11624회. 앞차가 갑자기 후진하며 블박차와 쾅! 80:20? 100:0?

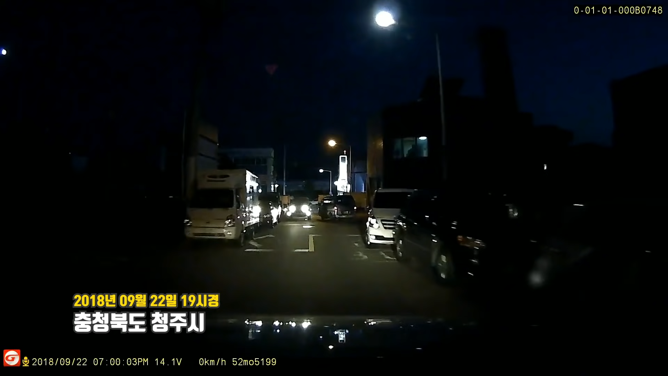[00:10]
집 차량 교행해서 가는데... 오... 이거 뭐야, 이거 뭐야, 이거 뭐야! 스테렉스 후진했어요. 여기서.
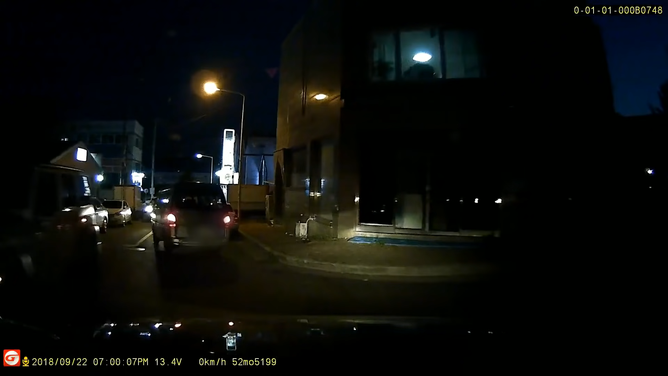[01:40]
여기쯤에만 서 있었으면 상대차가 굳이 돌을 때 빵빵해 줄 수 있어요. 그런데 여기가 아니고 여기서 더 바짝 가죠? 그런데 왜 이렇게 바짝 가죠? 계속 가잖아요. 아, 물론 저 차가 뒤로 오는 거네요. 뒤로 오는 것도 있지만 그 앞에는 저 차가 후진등 들어왔을 때 이때 이걸 보세요, 모서리. 모서리까지.